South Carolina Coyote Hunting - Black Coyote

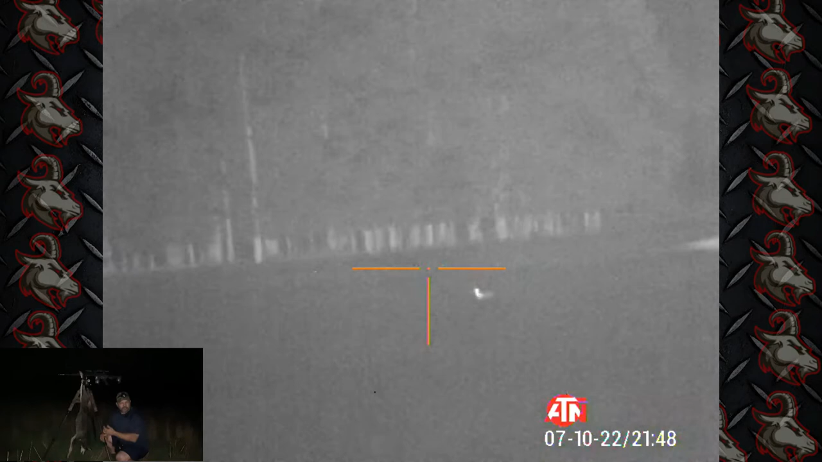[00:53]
eating either grasshoppers or crickets there's a lot of crickets in here right now in these high fields high cow fields
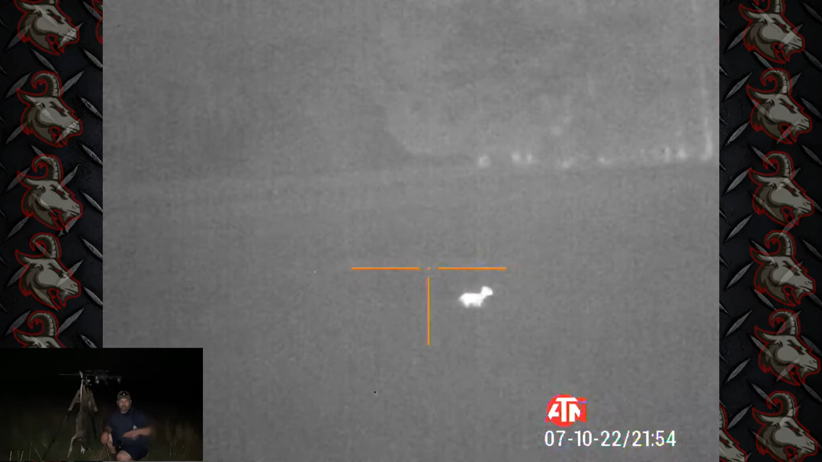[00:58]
and they're all over the place and I seen him jumping and eating and he would come toward me thought
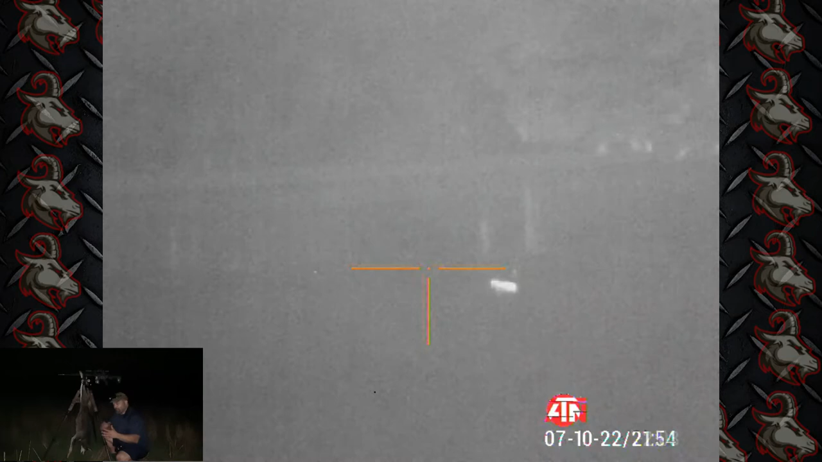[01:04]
I was gonna get a slam dunk shot and all of a sudden he would take off and go down a hundred yards 200
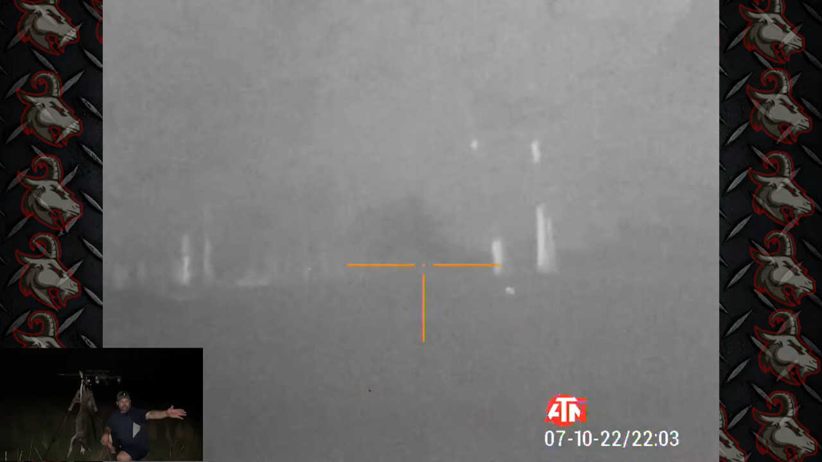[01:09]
yards and then wait he'd feed a little bit and he made a big almost like a half of a circle on me coming
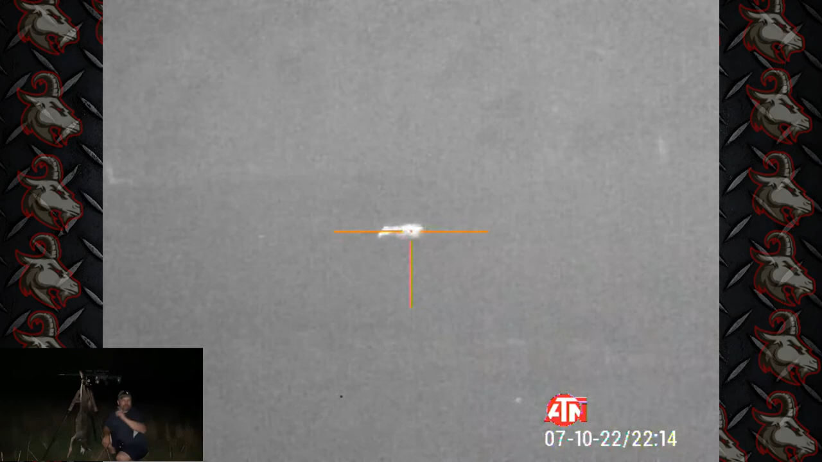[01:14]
around to where I originally called I just cut through come down the creek and when I was watching him
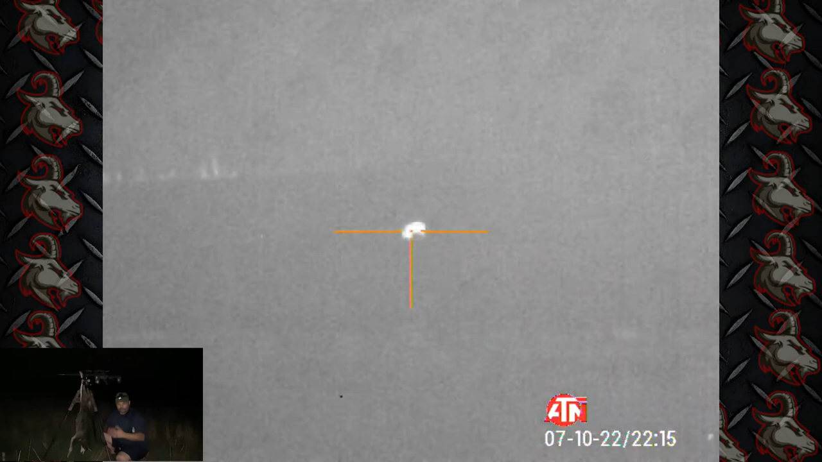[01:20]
pretty much a stalk on a coyote that I had called before at least got it to move they're not answering me they're not coming long distances to me right now so what I'm doing is calling
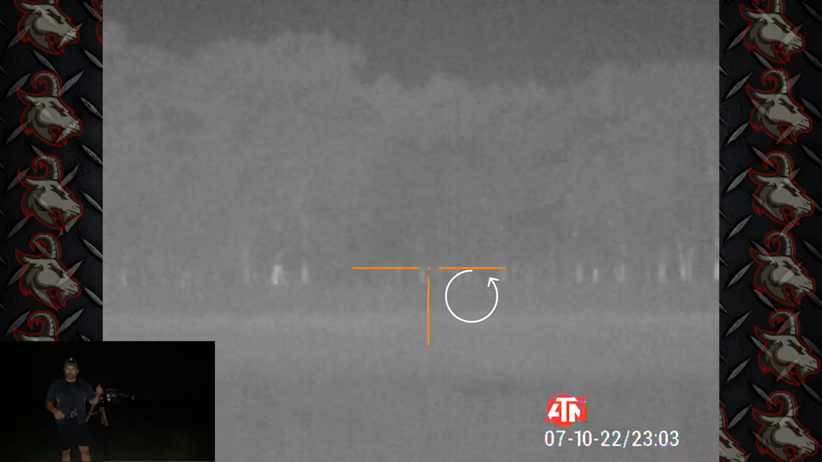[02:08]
couple times play it maybe two minutes stop it play it again and I catch a thermal
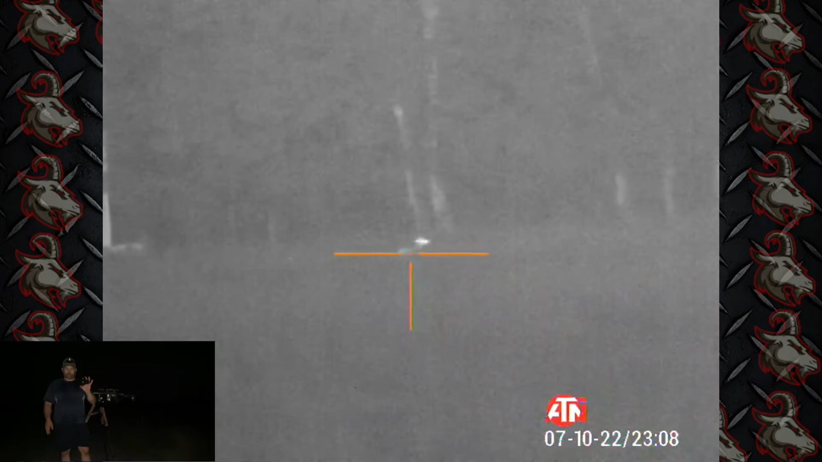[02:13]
scanner out there about 200 yards along that same wood line and what's happening is they're not coming a long distance all they're doing they're not responding to me they're not calling back go
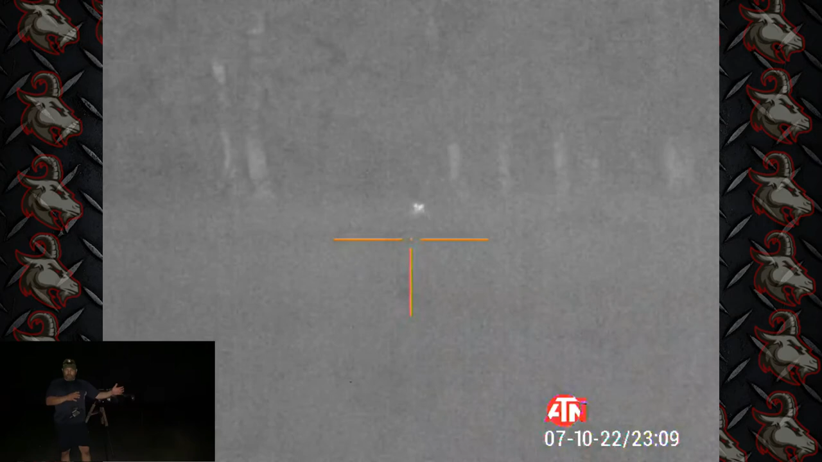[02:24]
move a little bit and then you're gonna see in this video as I move in on this the
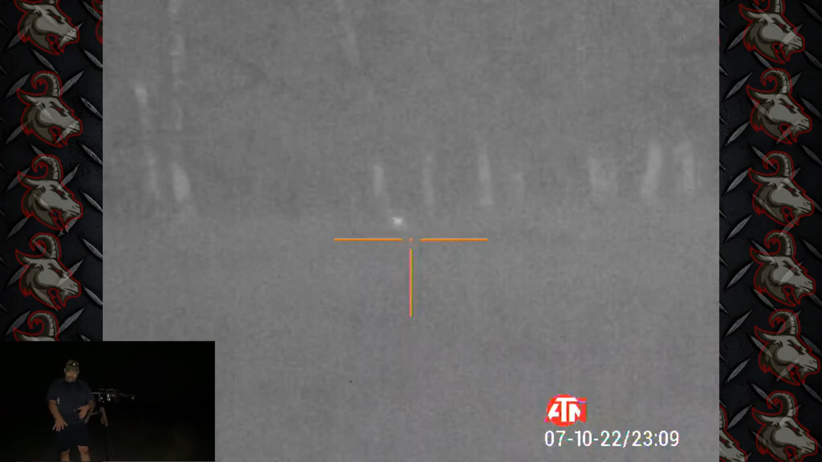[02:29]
second one they're just jumping up there man they're catching these crickets and they're going going through there jumping the
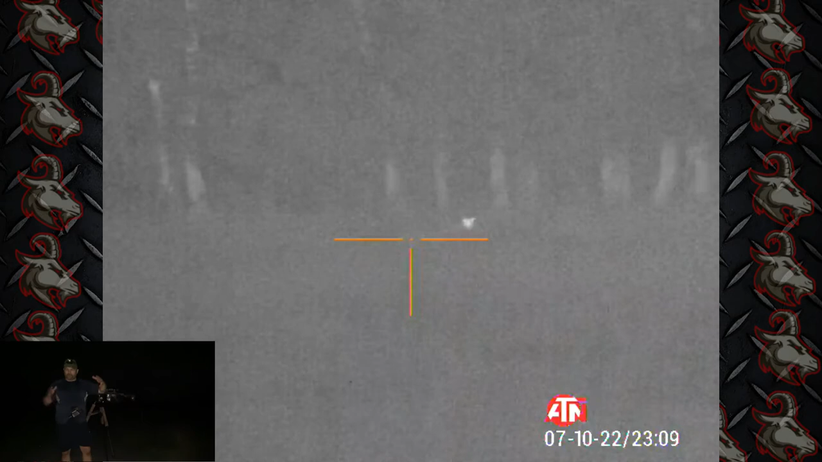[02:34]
crickets they'll go one way they'll go another way and it's hard to call them a long distance right now so
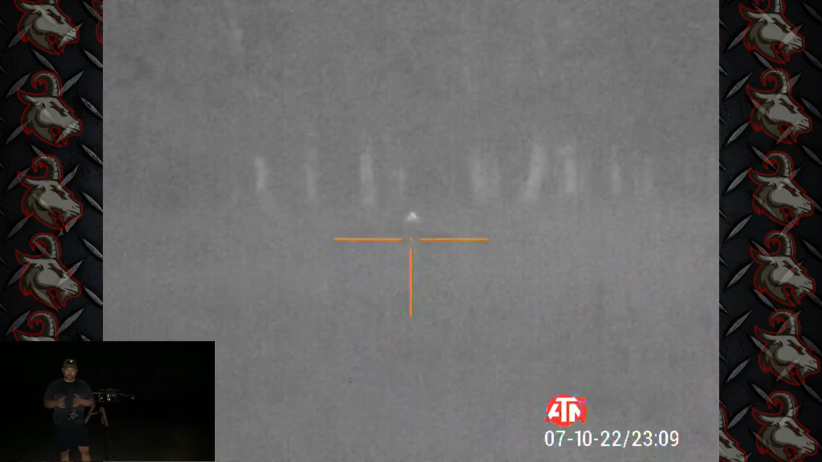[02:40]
what I do is just locate them make a move just a little bit then I move in get that slam dunk and blam we dropped that second one another great night here I'm gonna check a couple fields on the way home